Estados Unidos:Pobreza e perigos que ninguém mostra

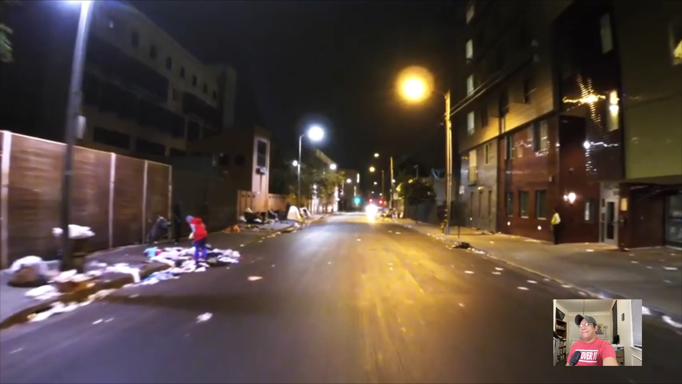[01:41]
Você acha que nada aconteceria com você? Olha quanta sujeira, olha quanta imundície, tendas de pessoas morando na rua. Vocês acreditam que vocês teriam essa segurança que eles falam tanto pra vocês?